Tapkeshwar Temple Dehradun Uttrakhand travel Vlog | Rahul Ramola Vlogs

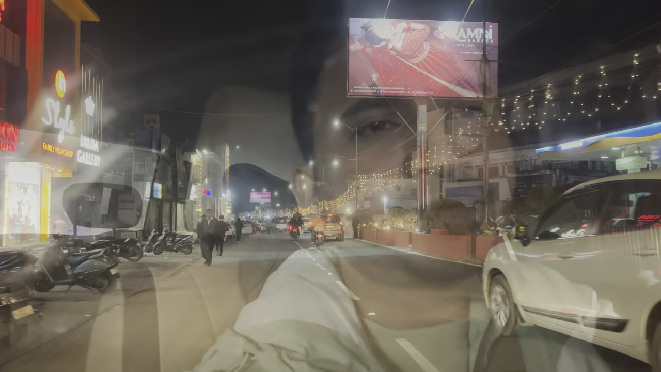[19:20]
सो गाइज, आप देख सकते हैं रात को देहरादून 9 बजे कुछ इस तरह जगमगा रहा है।
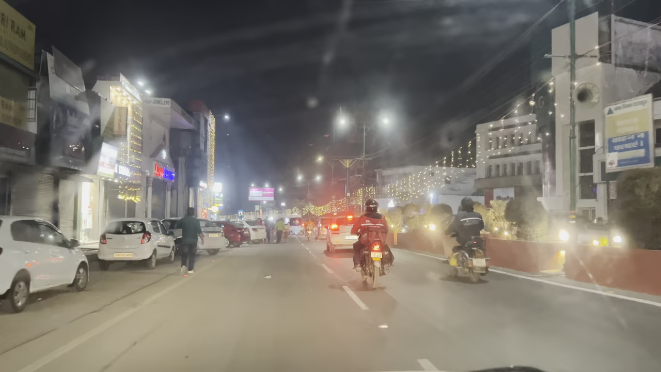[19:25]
सो गाइज, अभी मैं हूँ देहरादून क्लॉक टावर के आसपास, तो यहाँ पे तो अभी मतलब ओवर ट्रैफिक है,
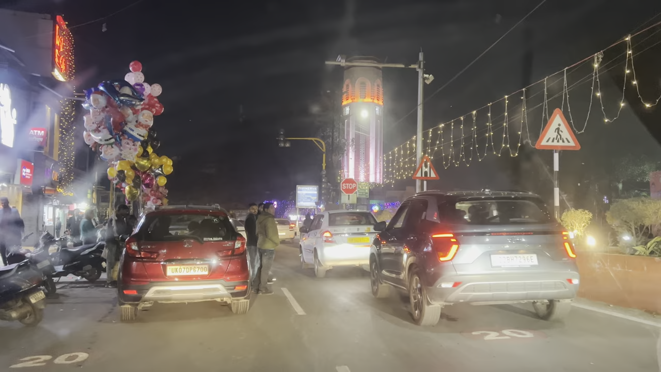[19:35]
लेकिन नॉर्मली आगे जाएंगे तो शायद आगे थोड़ा सा हाईवे पे कम ट्रैफिक मिलेगा। सो गाइस, आज लगता है रात का डिसीजन गलत हो गया, क्योंकि आप देख सकते हैं कुछ भी नहीं दिख रहा भाई।
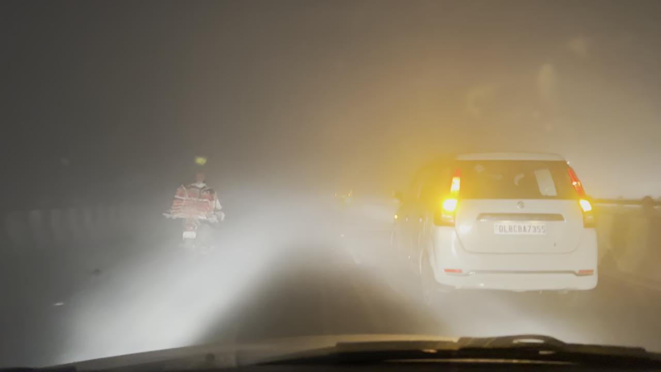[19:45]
तो मेरा जो कैलकुलेशन था वो ये था कि हम 1 बजे तक गुड़गांव पहुंच जाएंगे, अगर फॉग वॉग नहीं होता है तो।
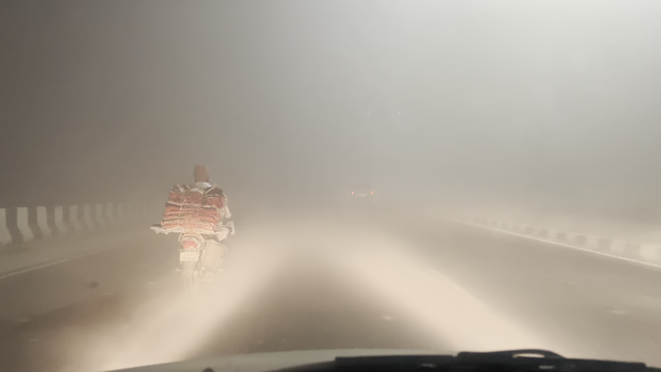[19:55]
अब फॉग आ गया है भाई, तो अब कुछ कह नहीं सकते कितना टाइम लग सकता है। तो अभी भी समझ आ नहीं रहा है, क्योंकि इतनी लाइट्स लगी हुई है रोड पे, तब भी कुछ नहीं दिख रहा है।
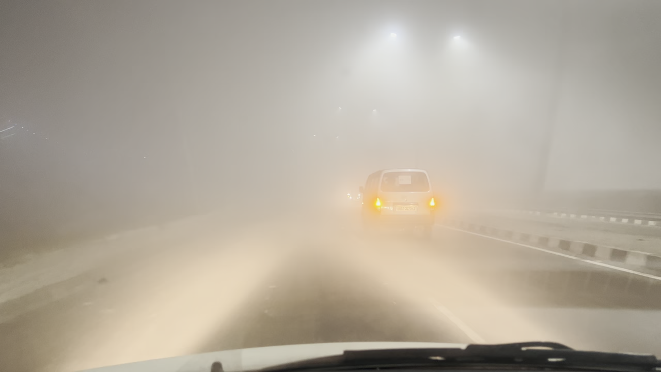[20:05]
भगवान बचा ले, बचा ले। सो गाइस, 12 बज चुके हैं और मैं हूँ मुजफ्फरनगर के आगे,
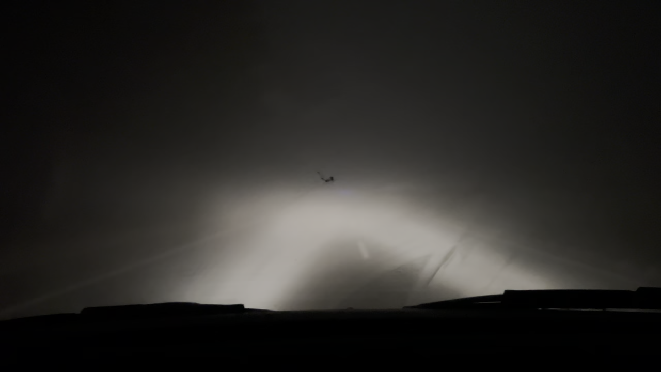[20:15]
मुजफ्फरनगर ऑलमोस्ट क्रॉस कर चुका हूँ, लेकिन भाई फॉग इतना है ना, फिर भी तुम्हारे भाई ने भाई 60-70-80 की स्पीड काट रखी है इसी फॉग में,